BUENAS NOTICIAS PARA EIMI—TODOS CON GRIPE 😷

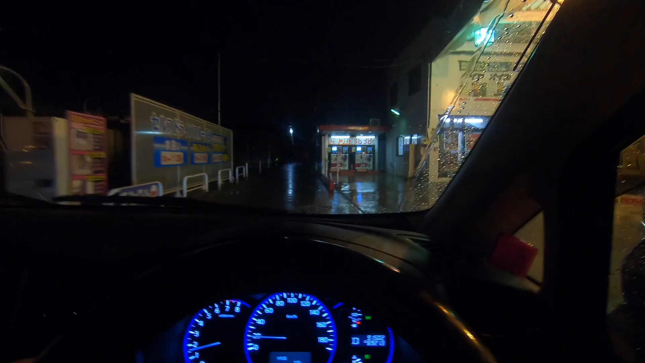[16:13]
Ah, el río, en el lío. Sí, creció bastante, ¿no? Aquí han hecho casas, ¿no se ve?
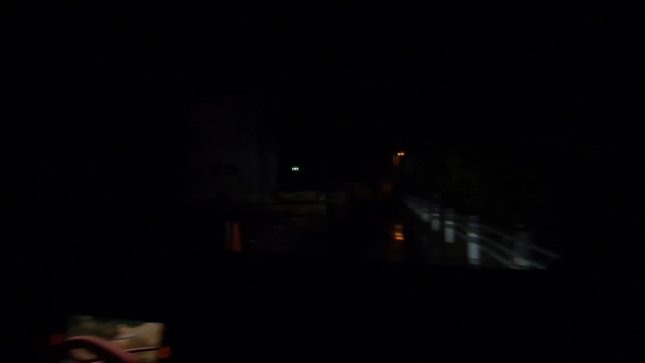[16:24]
No se ve. Se ve muy oscuro, está, lo único malo es la cámara de la GoPro.
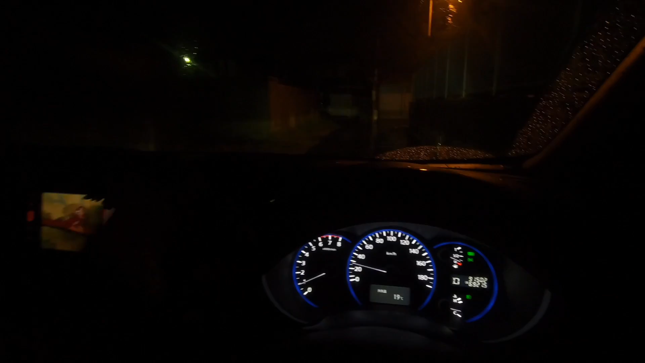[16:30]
Que se ve oscuro de noche. Y peor cuando llueve, y aparte que Japón no tiene mucha iluminación.
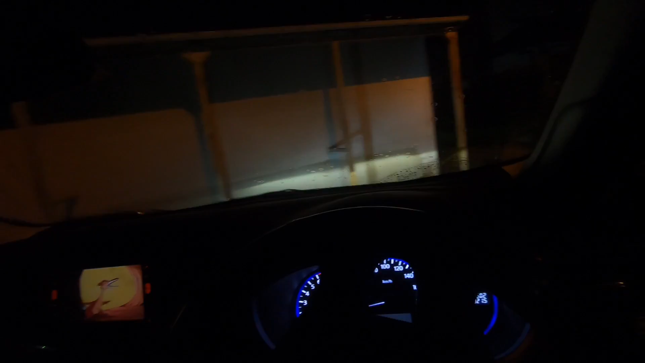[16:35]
De noche no.
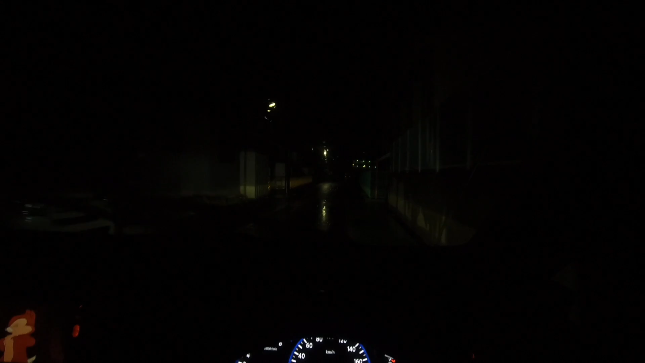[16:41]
Si vamos lejos, ¿dónde, hija? Lejos, se viene como tiene mucho luz, que todo que prende luces. Ah, ese es en la ciudad, pues hija, en Nagoya, en Tokio. Para acá no hay mucha luz.